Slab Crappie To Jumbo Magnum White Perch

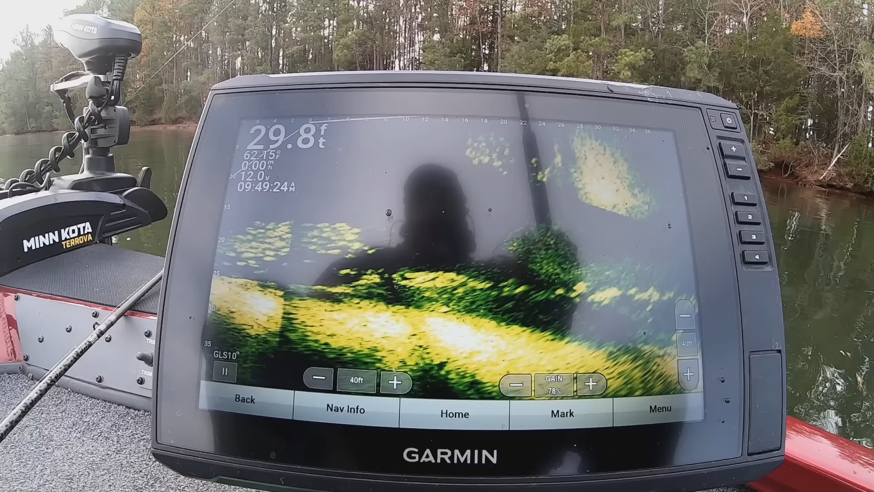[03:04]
On screen: depth 29.8 ft
Right under the boat. Really? There goes one on that rod. Look at that. Those crappies.
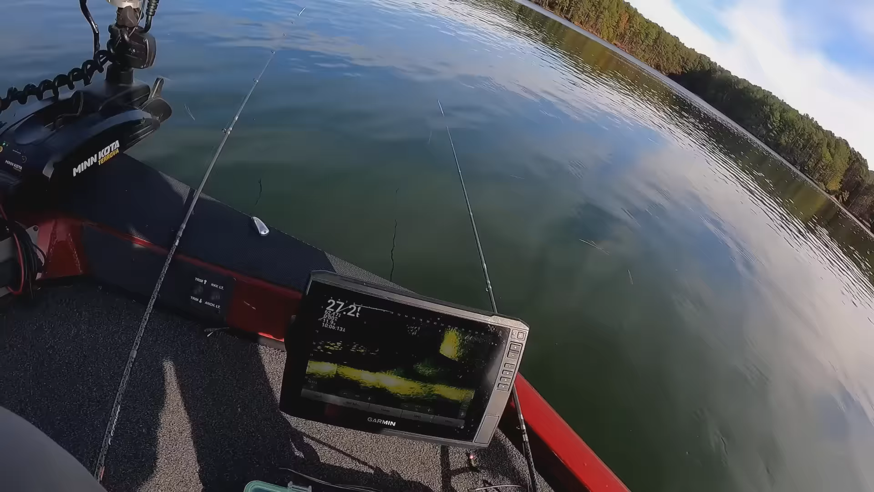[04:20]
There he goes. There he goes.
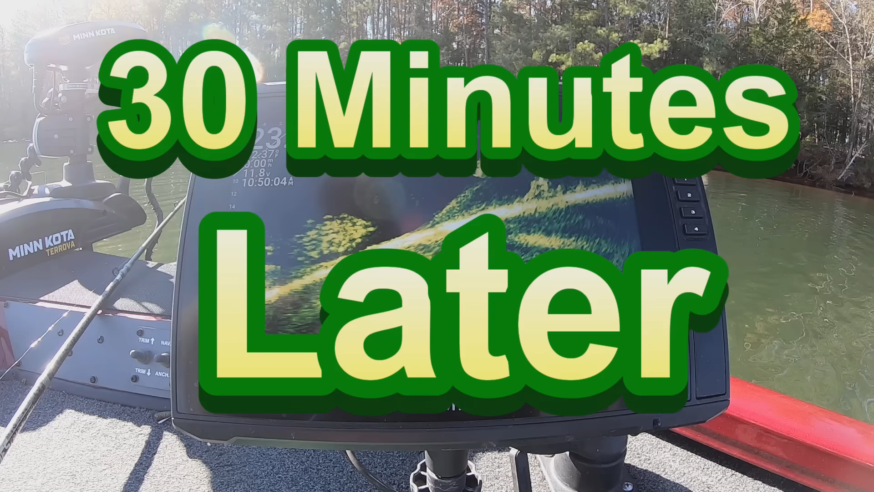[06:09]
He bumped it, but that was it. I swear.
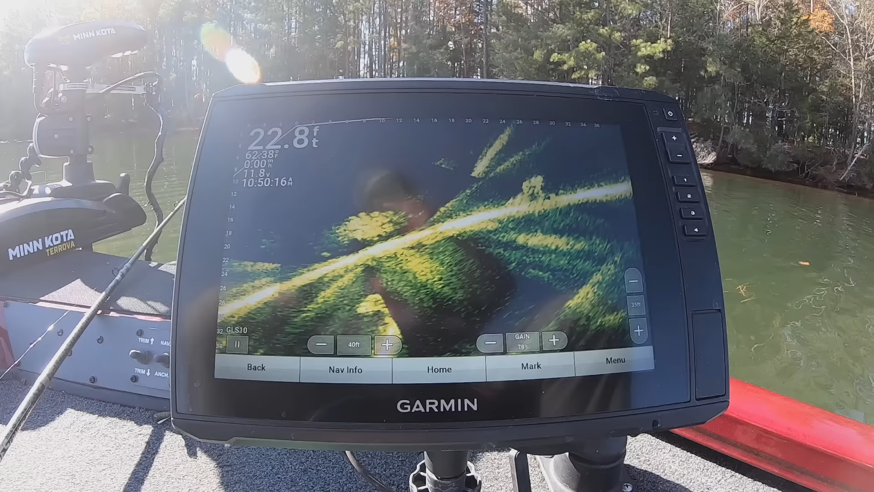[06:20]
On screen: depth 22.8 ft
Unbelievable. He bumped this one. There you go.
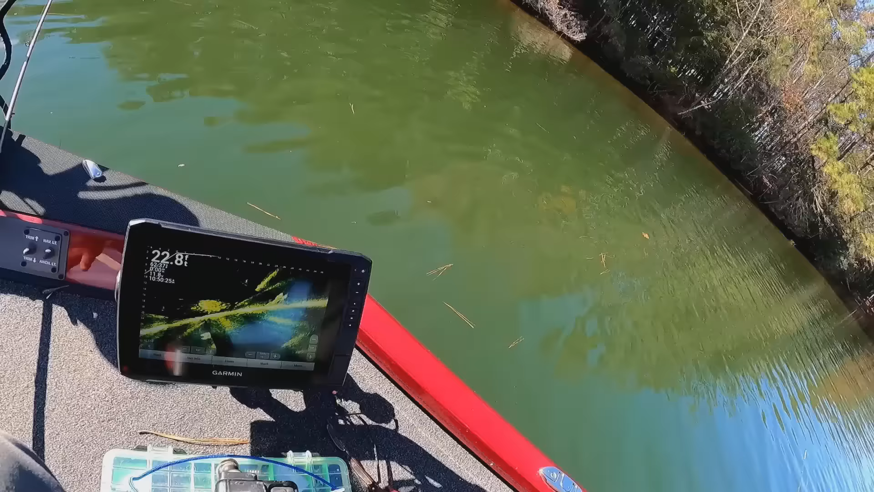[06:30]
He's gone with that one. We got him. We finally got a bite, another bite. My gosh. Like 30 minutes between bites, folks.
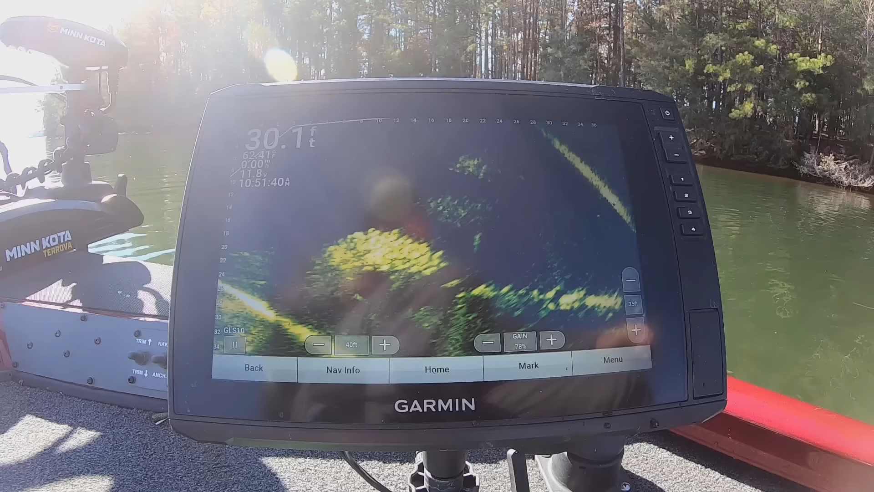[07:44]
They out here under the boat. They still there. Them crappies out there. Them ain't catfish.
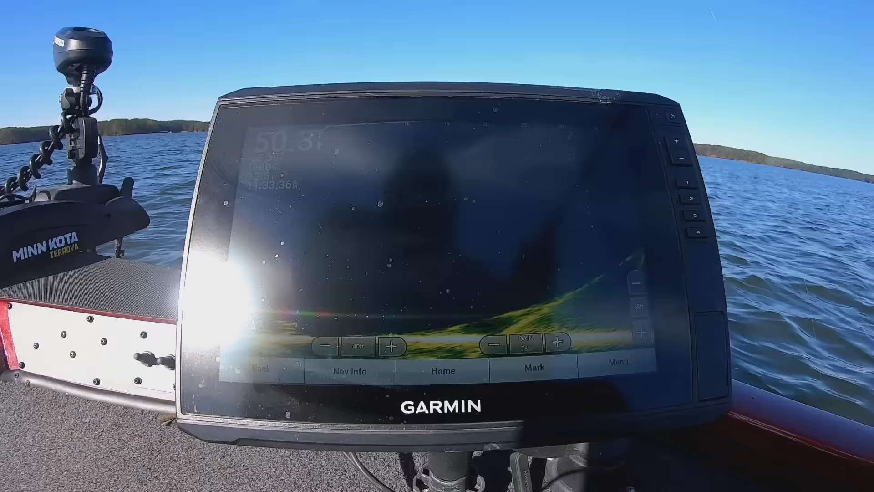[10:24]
There's plenty of them down there, buddy. They're stirring up, too. They're going to bite.
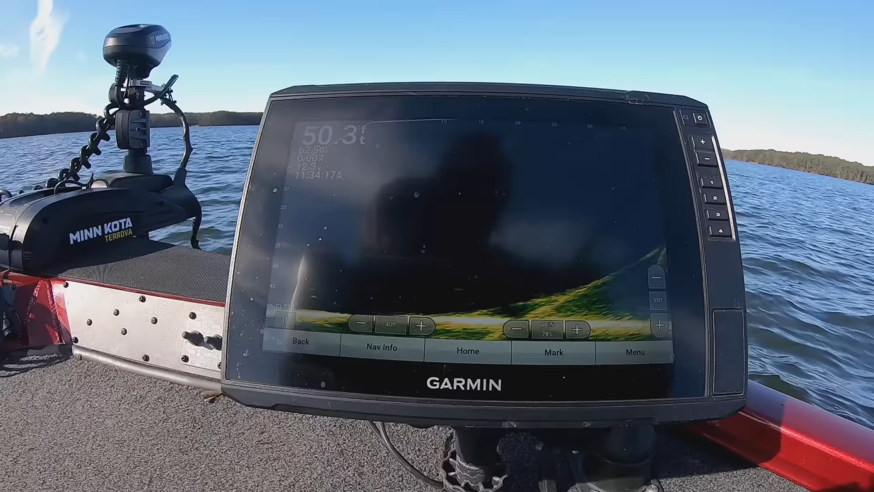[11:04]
There he is. He run up there and got it.
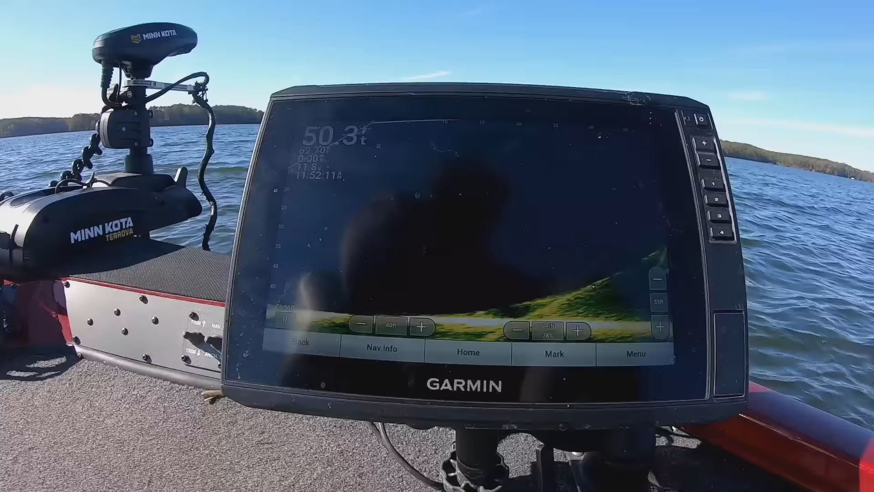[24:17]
There he goes. He took it. He took it. Oh my, that's a good one.
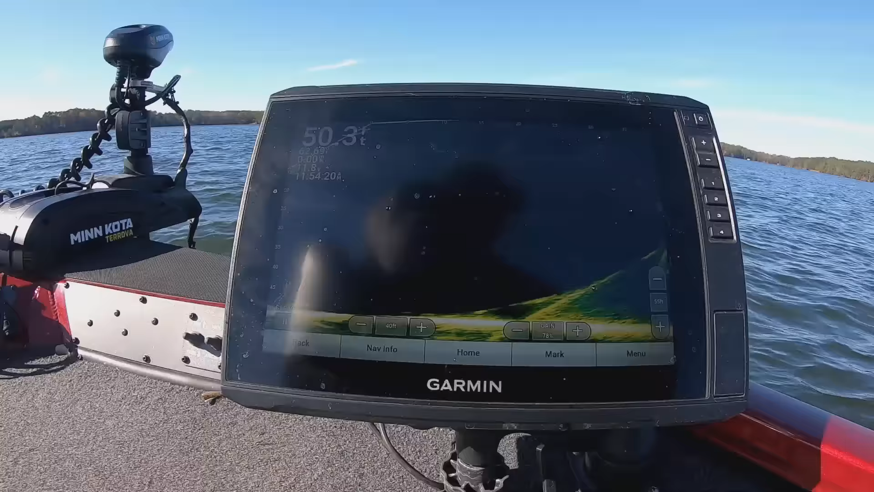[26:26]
They ain't taking it. Hey, he's bumping it. Hey, oh, missed him again.